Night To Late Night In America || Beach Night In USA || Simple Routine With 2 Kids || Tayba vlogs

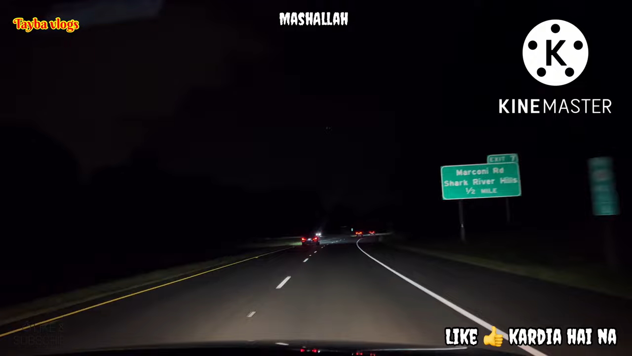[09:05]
کہ کافی رات کا ٹائم تھا اور دل کر رہا تھا کہ لانگ ٹائم پہ چلتے ہیں کہیں سے کچھ مزے کا کچھ ملا تو کھا پی لیں گے ورنہ تو ایسے سوکی والی جو لانگ ٹائم ہے وہ کر کے آتے ہیں تو ہم لوگ اسی لیے آگئے تھے باہر کہ تھوڑا سا جو ایکسپلور کرتے ہیں اور زیادہ مزہ تاب آیا جب
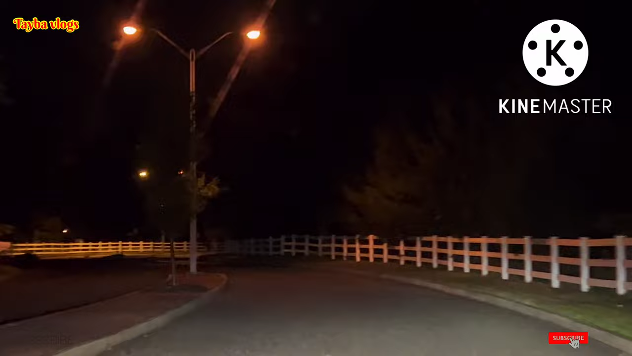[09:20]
ساتھ ہی میں ہلکی ہلکی سے جو ہے بارش ہو گئی ساتھ میں تھا میوزک اور فیملی کا ساتھ تو اس ٹائم
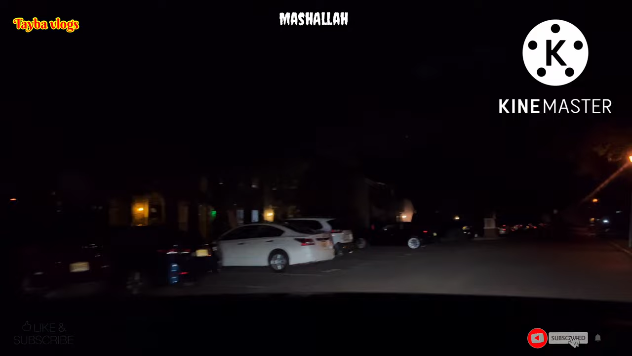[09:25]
پر بہت زیادہ جو ہے نا وہ مزہ آ رہا تھا بہت انجوائی کیا اور بڑی مزے کہ دیکھیں روڈز
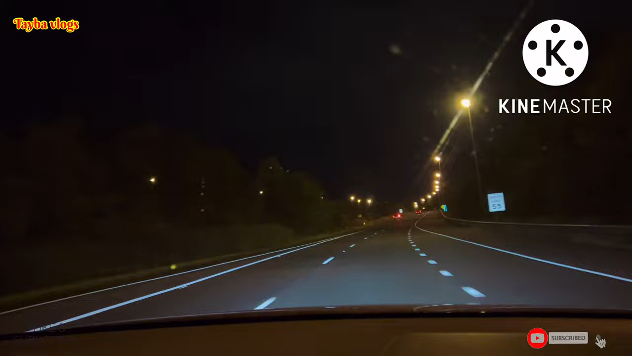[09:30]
کہیں کہیں پہ بارش ہو رہی تھی ہلکی ہلکی کہیں کہیں پہ جو تھا وہ ڈرائی تھا اور جس جگہ پر ہم لوگ لانگ ڈرائی پہ گئے تھے یہ جگہ بھی جو تھی نا وہ بہت مزے کی تھی اور ساتھی میں یہاں پر یہ تھا ایک لیٹ نائٹ والا کلپ تو یہاں پر جو تھی نا تھوڑی سی رونک تھی کیونکہ لوگ جو ہے اس ٹائم پر کوئی کلپ